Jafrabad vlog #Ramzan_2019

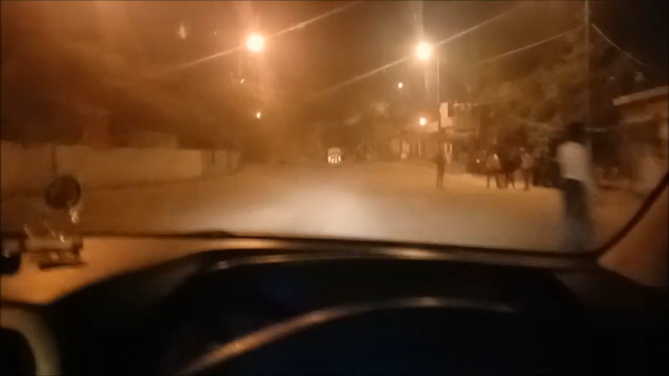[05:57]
तो हम लोग अब आ चुके हैं दिल्ली के सबसे
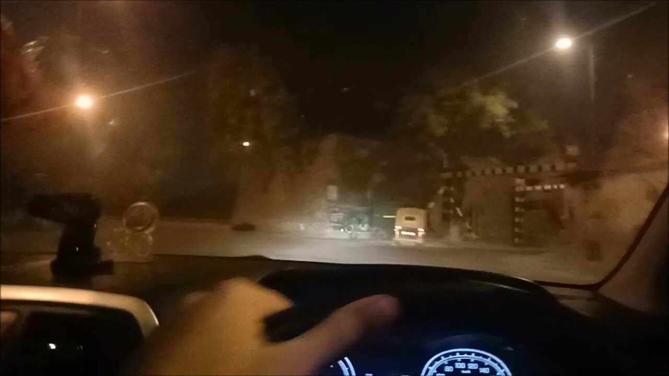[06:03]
सबसे पुराने, दिल्ली के सबसे पुराने पुल में हम लोग अब प्रवेश करने वाले हैं।
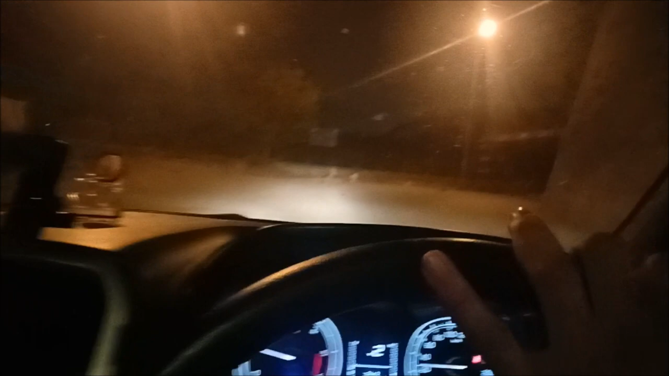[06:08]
इसको कहते हैं लोहे का पुल। हाँ, ये 120 साल हो चुके हैं इसको।
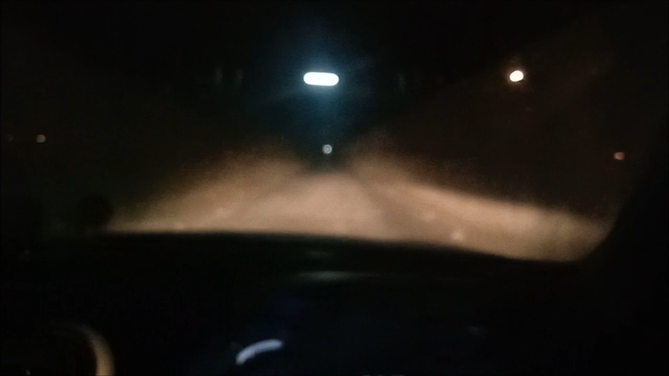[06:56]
ये बहुत ही खतरनाक पुल है। पीछे गाड़ी आ रही है। इतना लंबा और इतना खतरनाक है कि लोगों की तशरीफ नीचे ये यमुना है, ऊपर रेलवे लाइन। अच्छा सुनो, एक कहानी सुना रहा सोनू में, बहुत अच्छी।